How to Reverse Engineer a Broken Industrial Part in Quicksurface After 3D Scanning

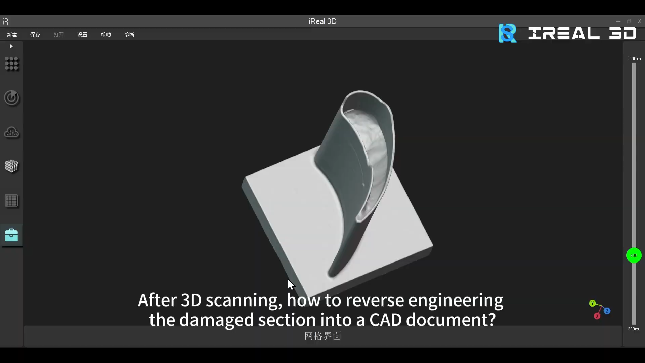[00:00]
After 3D scanning, how to reverse engineering the damage section into a CAD document?
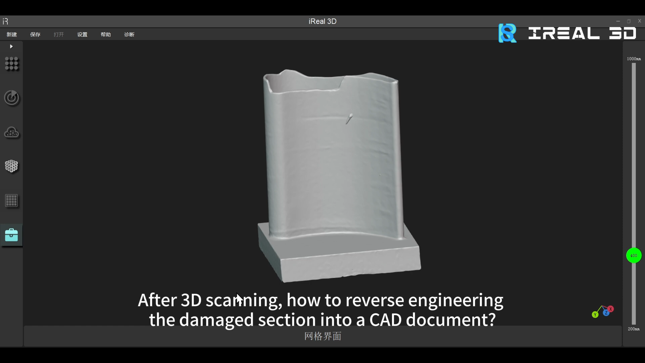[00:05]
Let's get started. Launch QS and import the scan data into the software.
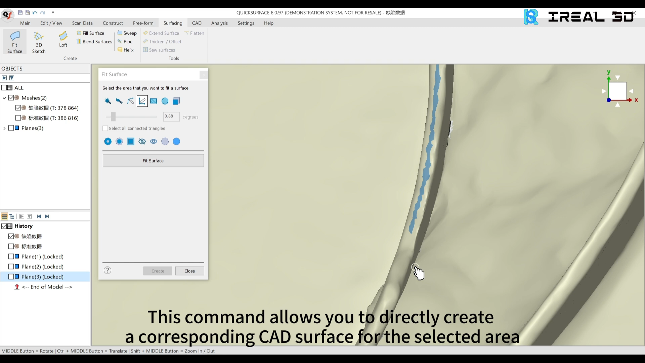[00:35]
This command allows you to directly create a corresponding CAD surface for the selected area,
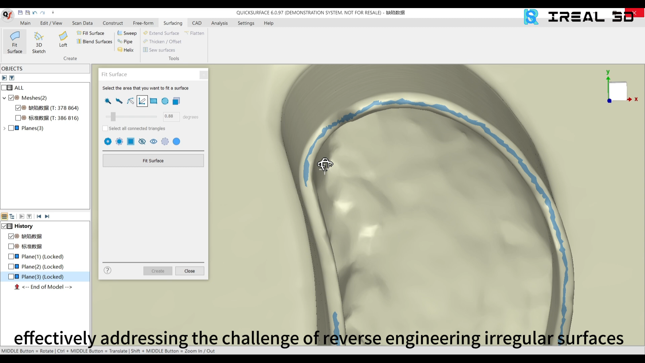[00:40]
effectively addressing the challenge of reverse engineering irregular surfaces. Check the selected area.
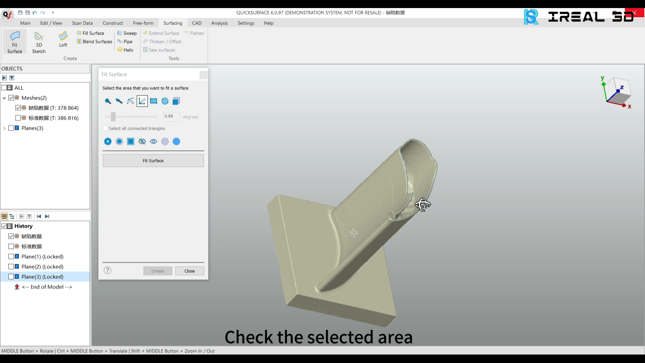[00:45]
Just apply, and the surface of the damaged area will be generated.
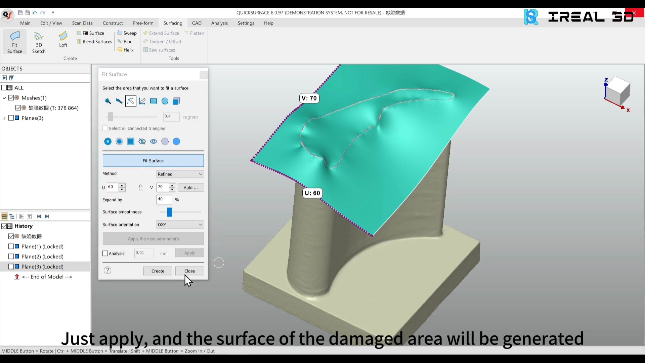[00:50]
Next, use the multiple section feature to obtain the outer contour of the model.